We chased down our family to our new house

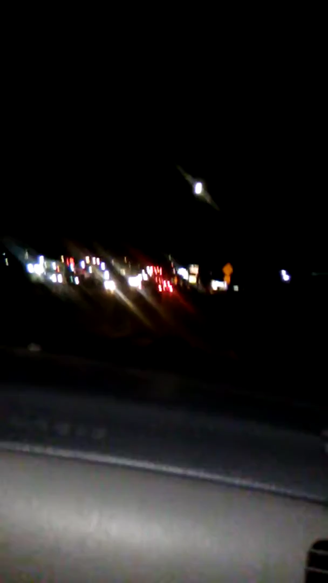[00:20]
We are following my, uh, my father, my father. Like, right in front of us. It's PJ, I know sometimes you watch our videos. So, comment down below.